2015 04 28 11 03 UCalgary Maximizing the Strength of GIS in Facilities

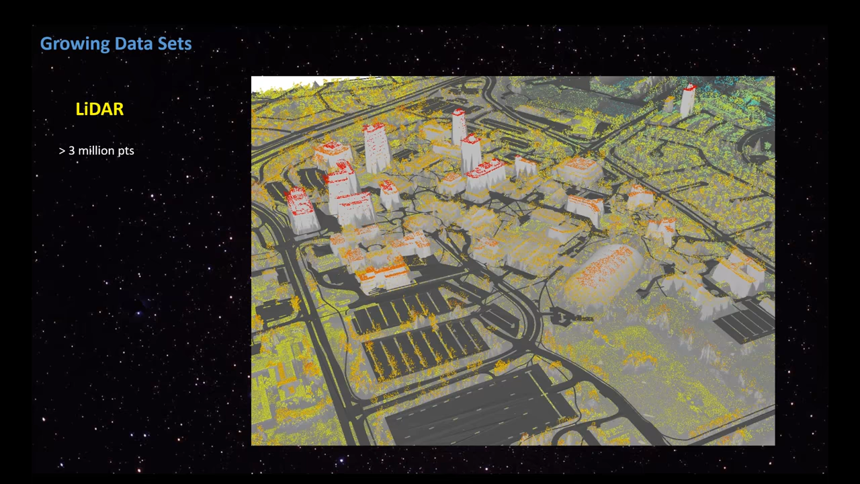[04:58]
The 0.75 meter spread was a 50% overlap and it shows the density on the building.
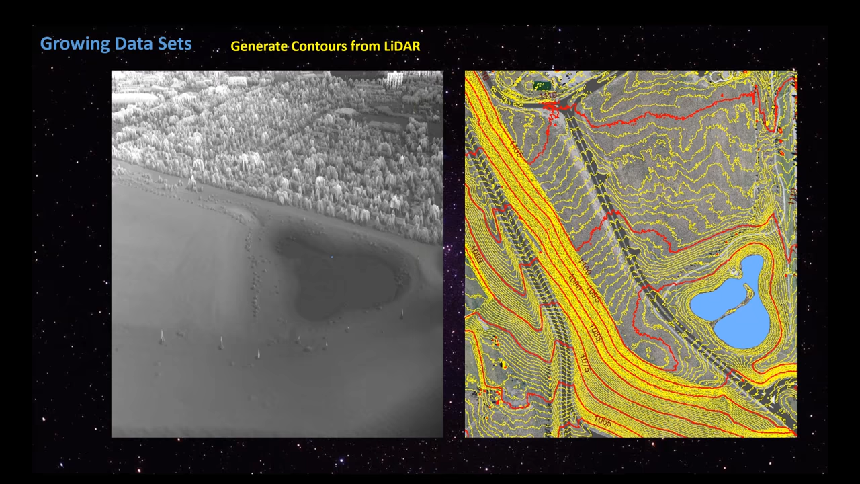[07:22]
So now we've now generated another data set from the data sets we started with. This we use later on and I'll show you how we apply that.
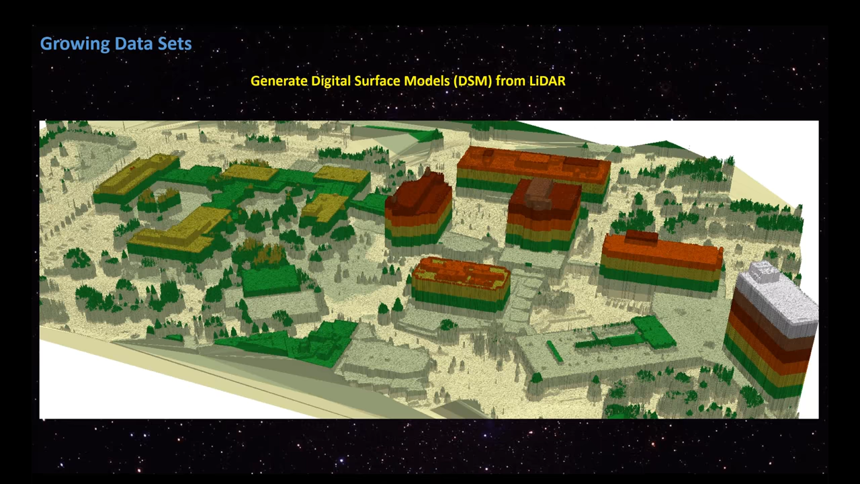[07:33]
The generation of our LiDAR helped us create digital surface models. And we built all of the campus structures that we needed.
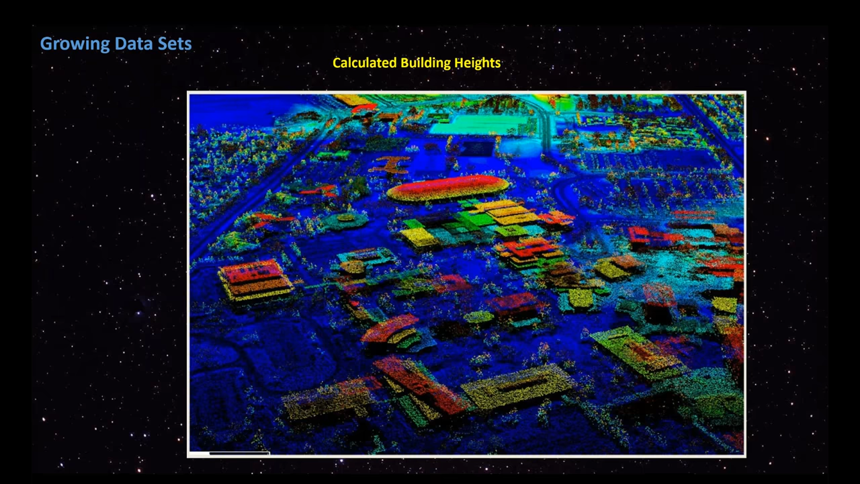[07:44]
We calculated them and gathered the building heights so that we could start generating other information. So now we have heights. We have contours.
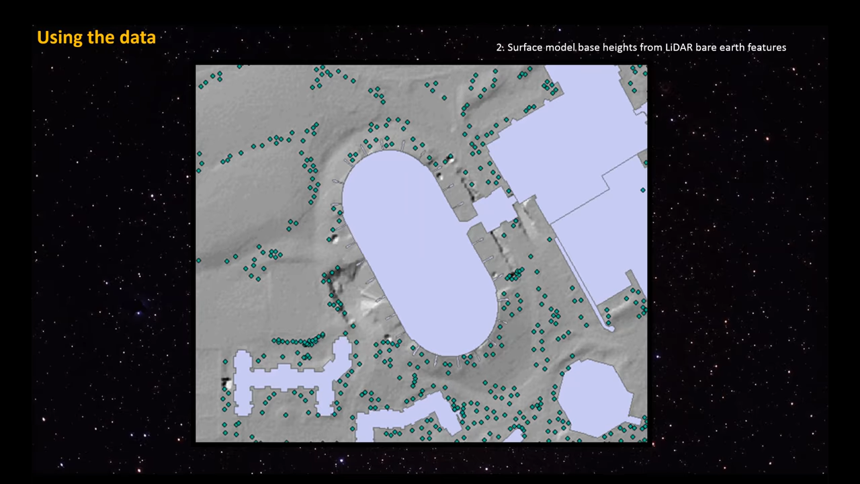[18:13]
And it allowed us to extract from the LIDAR the lowest point on the tree. Then we brought in the full feature elevations, which is all of the features that are above the ground. So that would be buildings, cars, trees, etc. And we put the same points over top. We put a one meter buffer around and we extracted the highest point within the one meter buffer to assure that we were getting as close to the top of the canopy as we could.
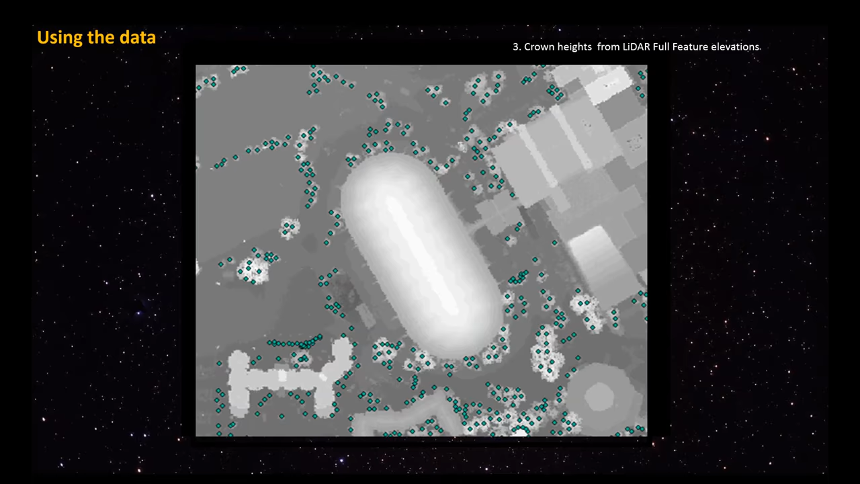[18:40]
By subtracting the top from the bottom, we ended up with tree elevation.